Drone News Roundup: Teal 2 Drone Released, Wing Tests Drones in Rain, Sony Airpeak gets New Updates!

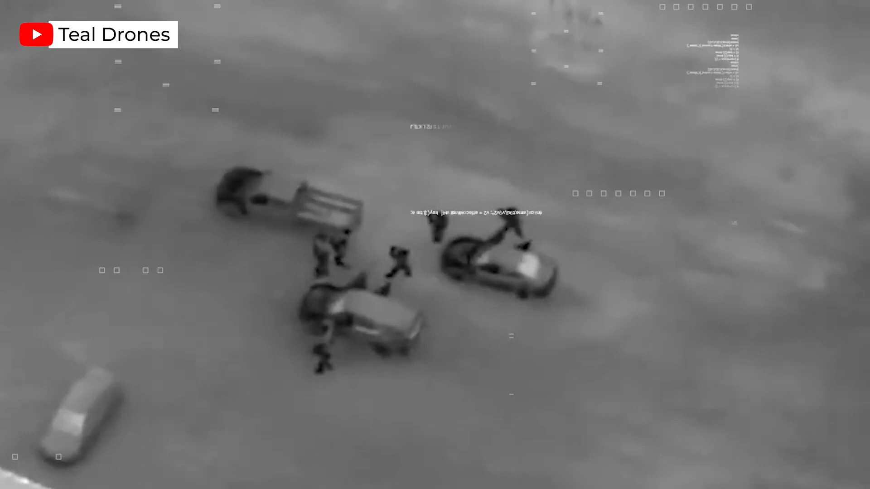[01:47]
carrying night vision sensing that was created in partnership with Canada-based optical products manufacturer, Emmaversion.
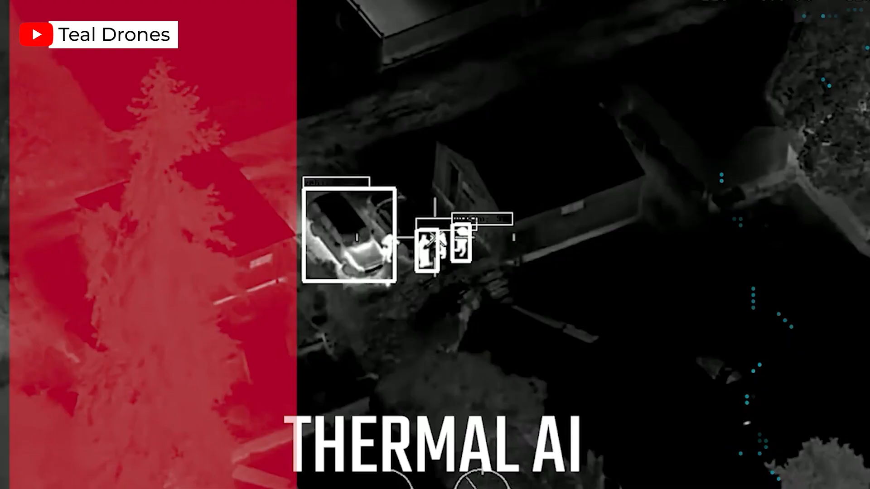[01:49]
In addition to visual night sensing capabilities,
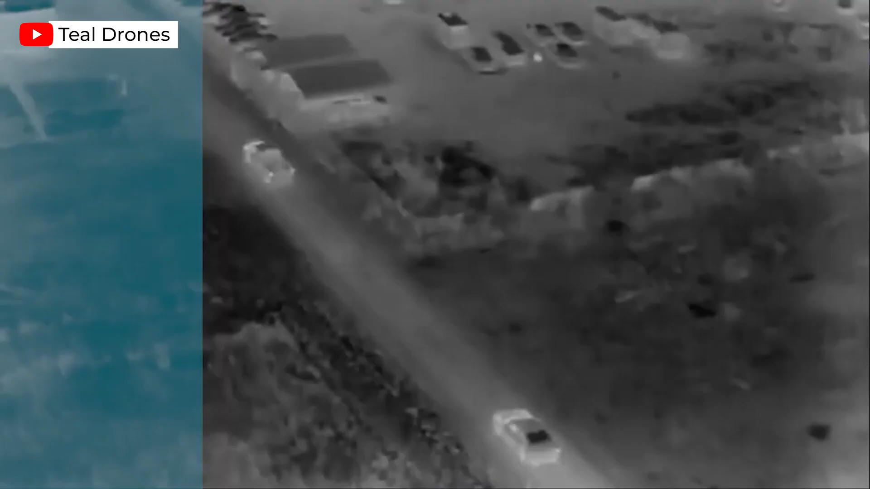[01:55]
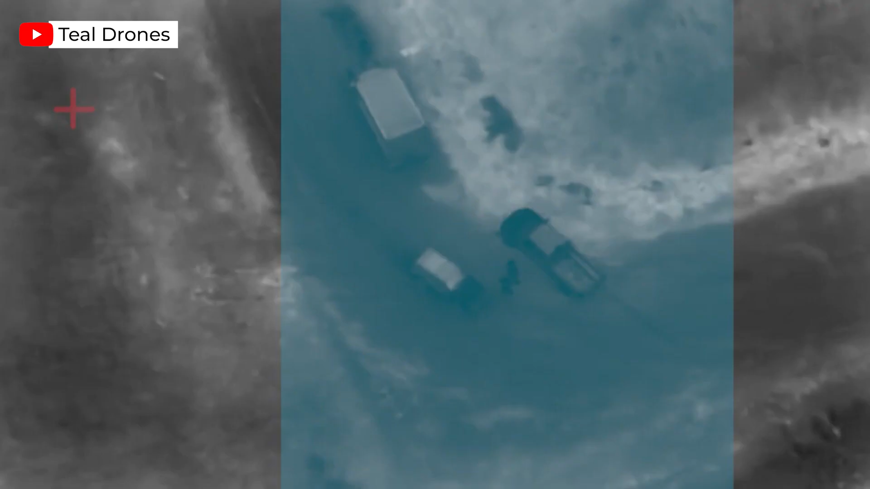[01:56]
the Teal 2 is the first drone equipped with